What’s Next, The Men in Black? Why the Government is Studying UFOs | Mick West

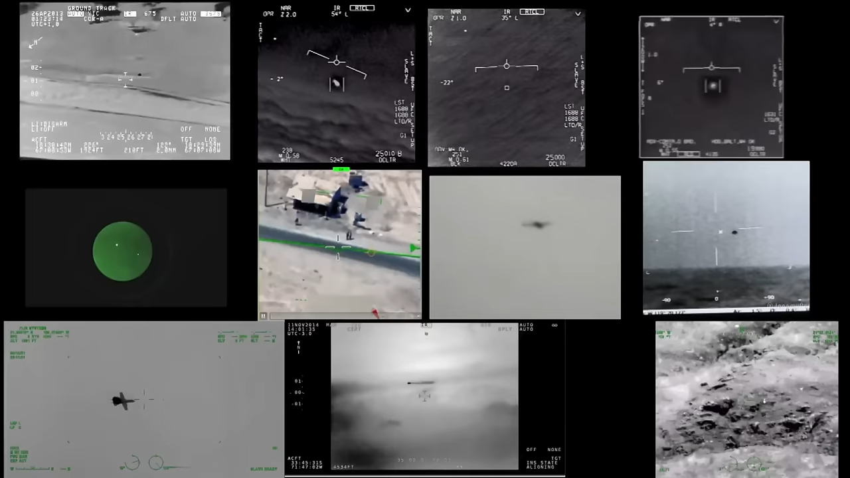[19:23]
These videos look like great evidence. Every single one of those videos has been identified, authenticated by the Department of Defense as being an actual unidentified something, or at least it was at some point. But also, every single one of these videos has a mundane explanation, and sometimes a definitive mundane explanation. Real quick, the one in the top left looks like something flying around an airport. It actually seems to be a pair of wedding lanterns, and the apparent motion is from parallax.
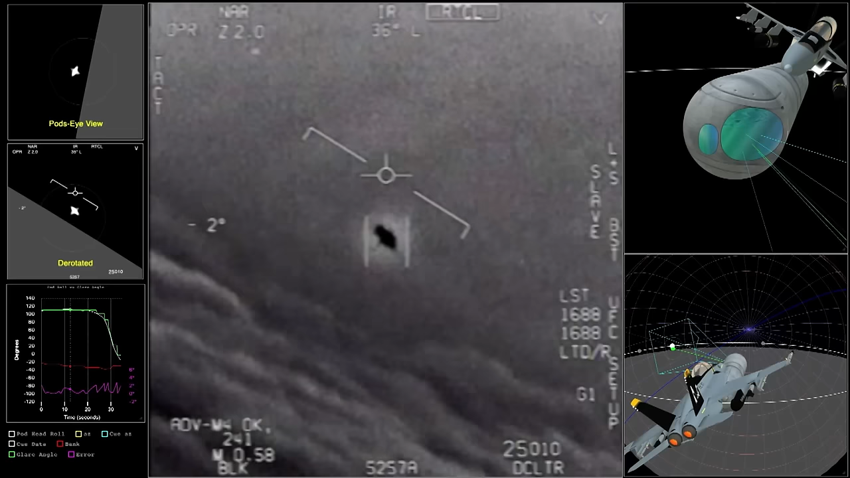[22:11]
From the gimbal video, I did this very complicated simulation that shows exactly how the camera is rotating and how the rotation correlates with the rotation of the object, the glare. And that took me to something that I actually did over several years. And there's a long video of it on my YouTube channel, if you are interested in it.
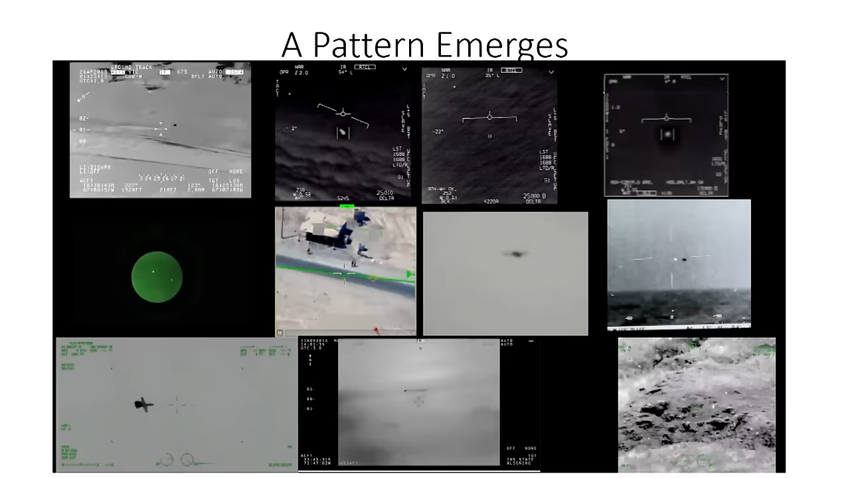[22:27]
So we're starting to see a pattern here. A leaked video would be hyped, sometimes for quite a while, and in advance and then released.